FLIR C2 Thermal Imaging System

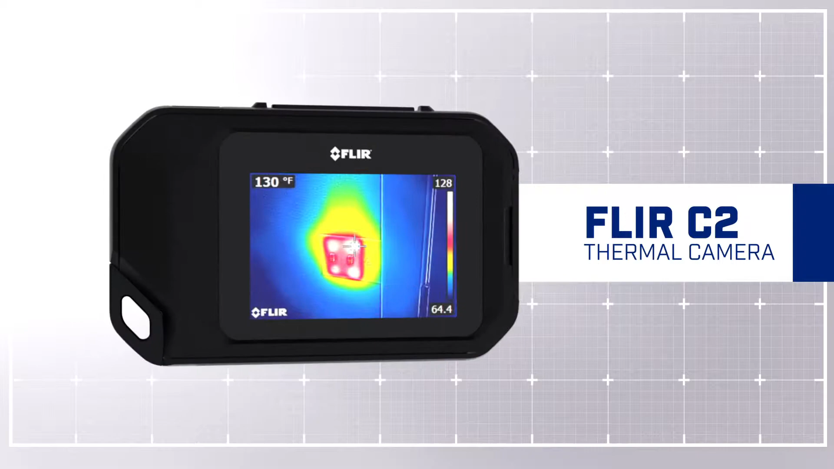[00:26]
On screen: spot 130°F
Keep it handy, ready to go,
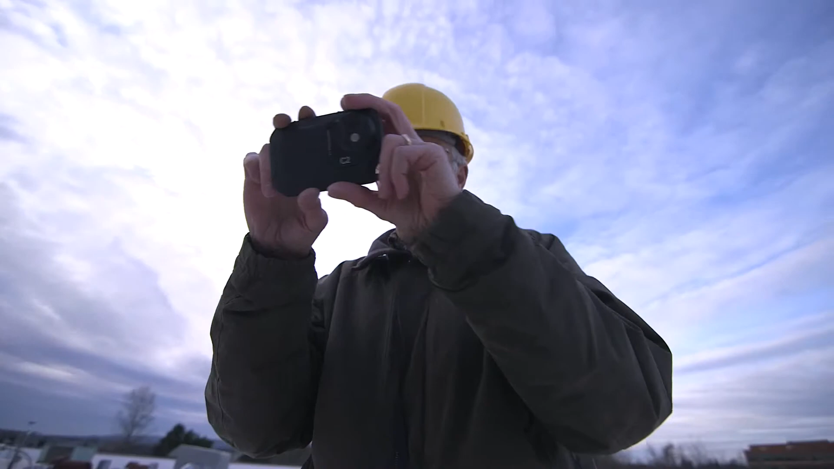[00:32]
so you don't miss an opportunity to uncover problems before they go from bad to worse.
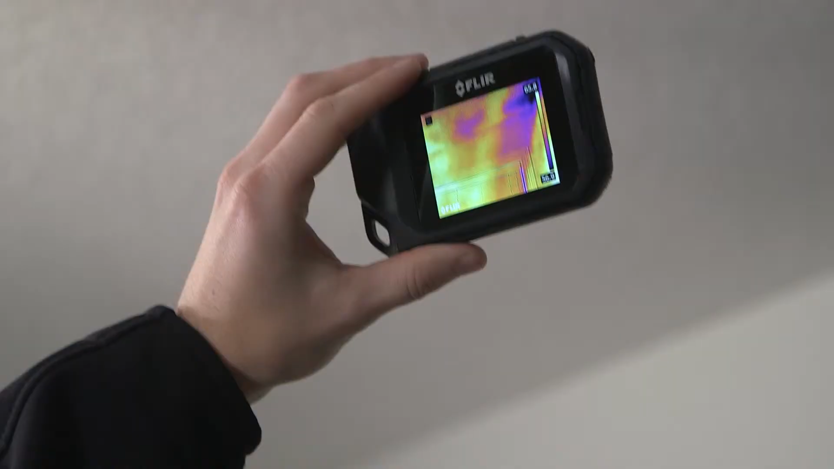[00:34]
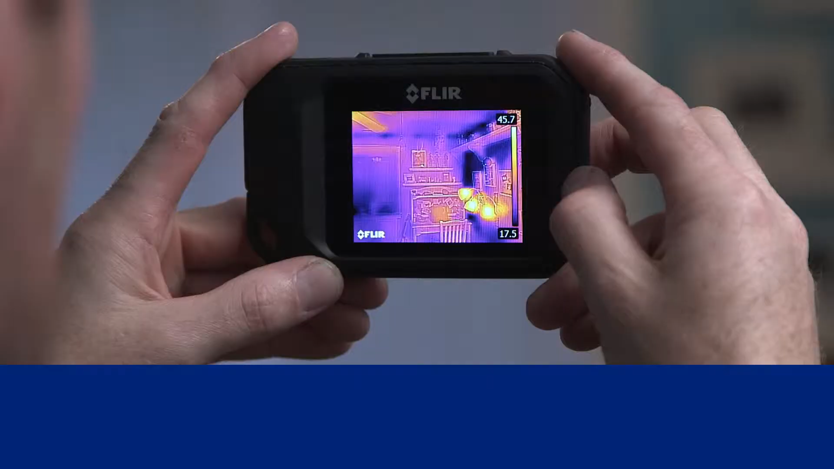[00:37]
See what you couldn't before like heat loss and where to improve energy efficiency, trouble spots in roofing and pipes behind walls.
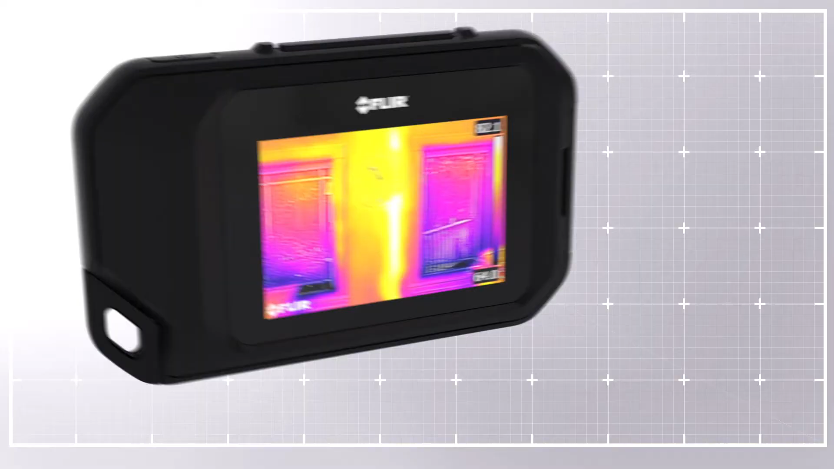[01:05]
Our patented MSX enhancement that adds extra detail so you know exactly what you're looking at.
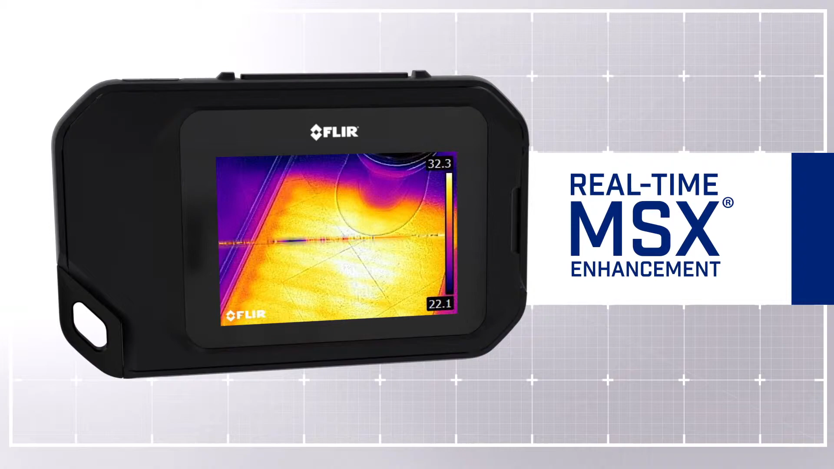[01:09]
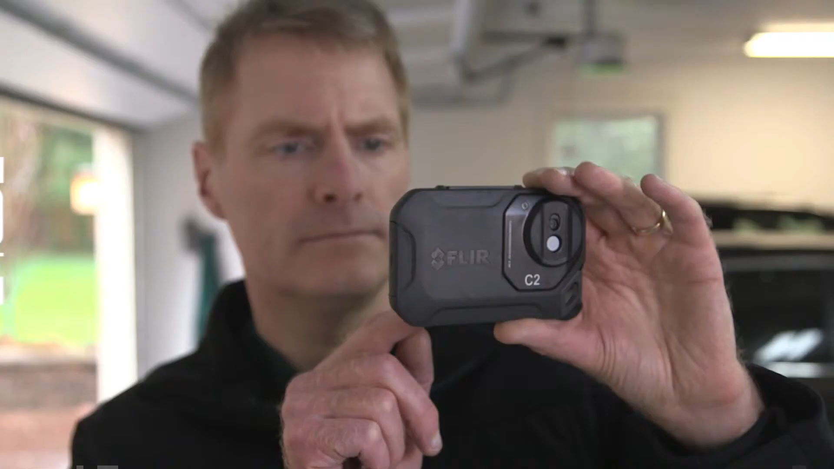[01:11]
A built-in work light and flash.
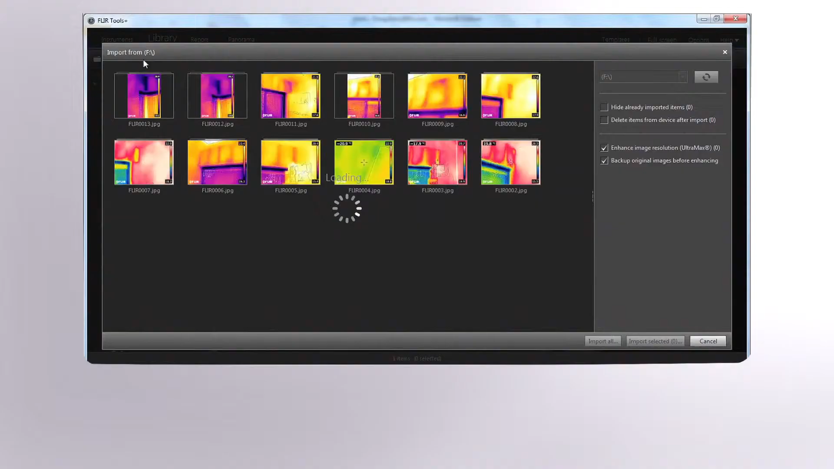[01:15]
And easy image downloading of radiometric JPEGs for convenient analysis and creating persuasive reports.
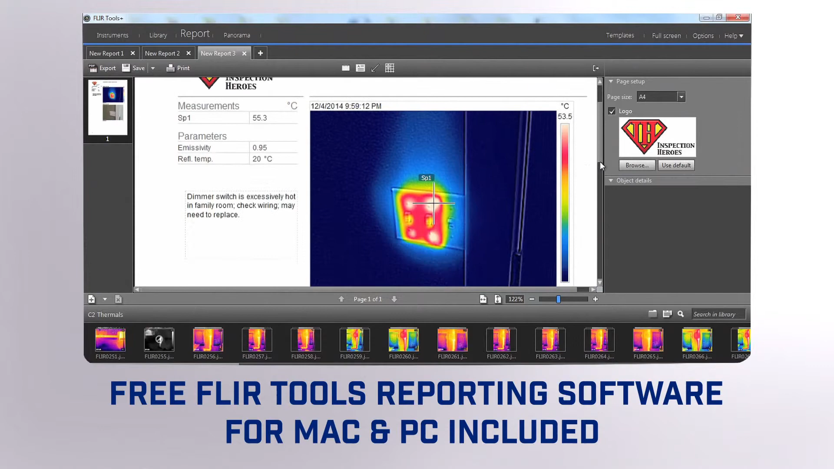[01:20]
On screen: spot 55.3°C
That puts a lot of power in your pocket.